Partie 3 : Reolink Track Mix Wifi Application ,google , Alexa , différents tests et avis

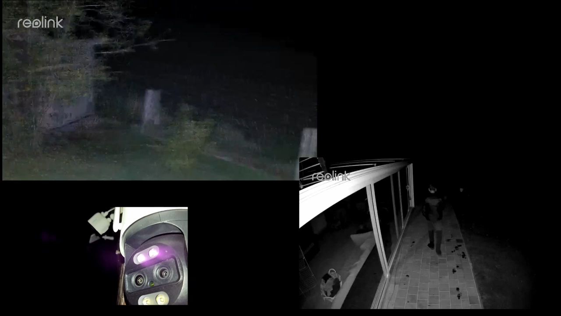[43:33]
La nuit, soit on utilise les infrarouges, hein, on a deux lampes infrarouges, ça filmera en noir et blanc, ou on peut utiliser les spot LED, on a deux petites lampes LED pour filmer en couleur.
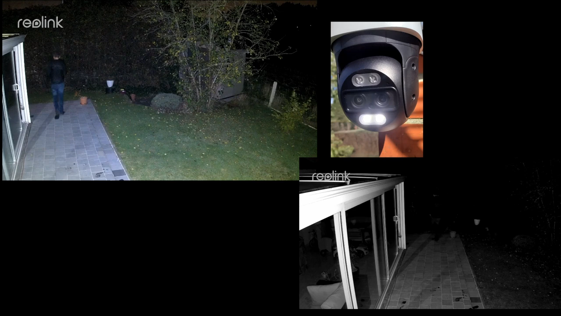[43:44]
Donc même la nuit bien sûr, hein, en couleur même la nuit. Les spot LED sont assez puissants, mais ça ne servira pas pour éclairer votre jardin comme un véritable spot LED.
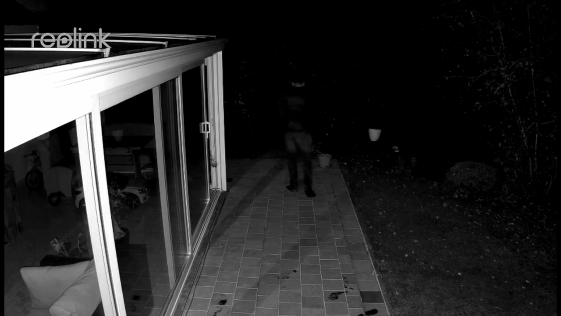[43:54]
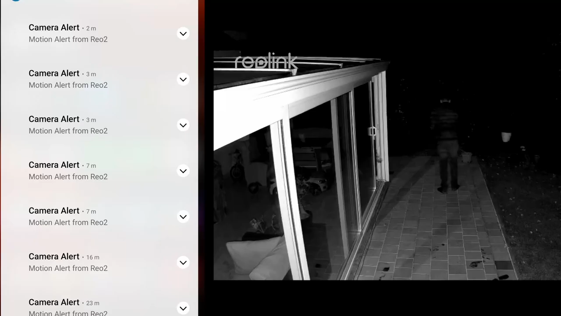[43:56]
La réception des notifications est aussi réactive, on peut aussi recevoir des notifications par email.